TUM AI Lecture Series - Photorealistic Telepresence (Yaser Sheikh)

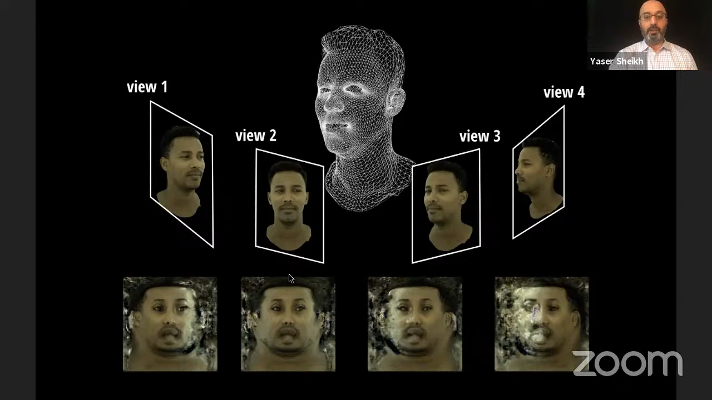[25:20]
The network doesn't bother to decode them accurately, but where it does, you can see it's done a, done a good job in trying to preserve realism. And we play this, you can see the geometry is shared between them all, but the texture changes in each direction to produce the different views.
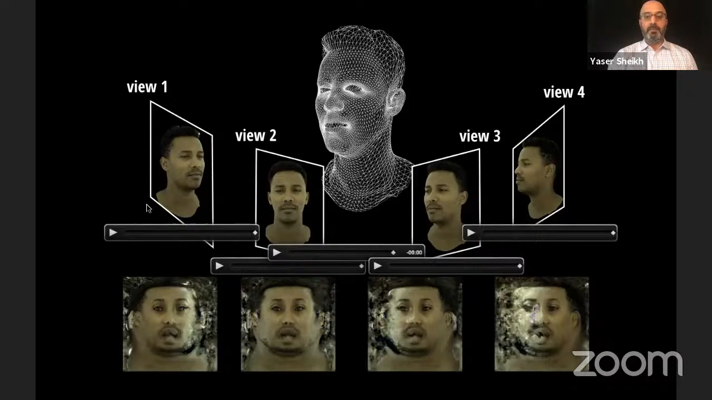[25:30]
And so here is kind of like the, the, the, the decoder pipeline. We have the expression code. We have the view code here.
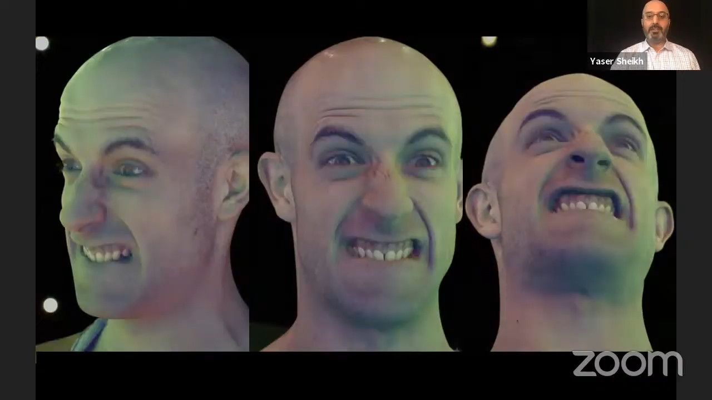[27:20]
This is a frame by frame multi-view reconstruction.
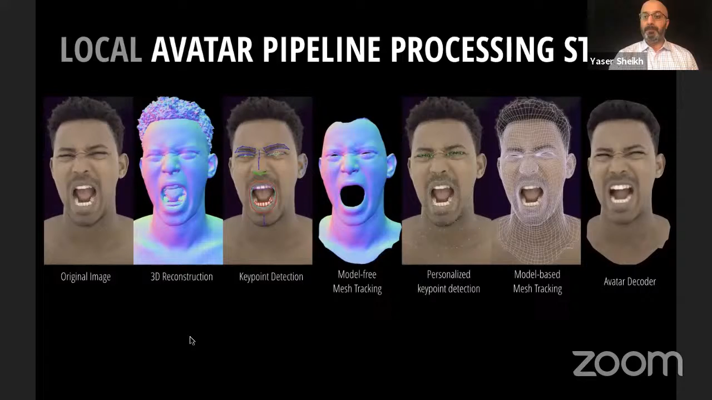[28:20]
And here's an example, what you're seeing here on the left is the real image on the right is the rendered image.
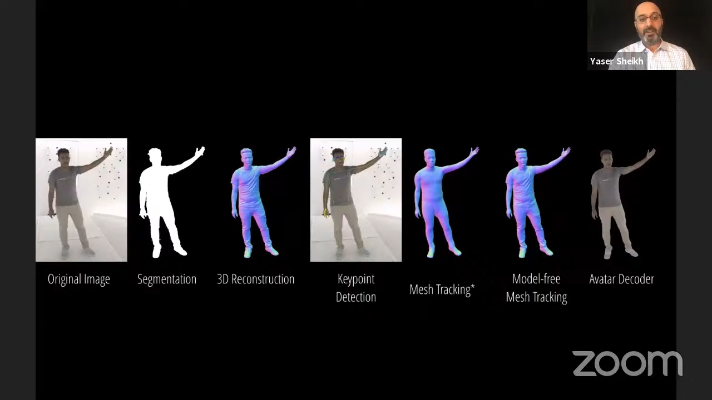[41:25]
Just as computationally complex as the face one was, this is an offline process to be learned for the bodies too. And you can see here, the real challenge over here is how do we track that last 10%, right?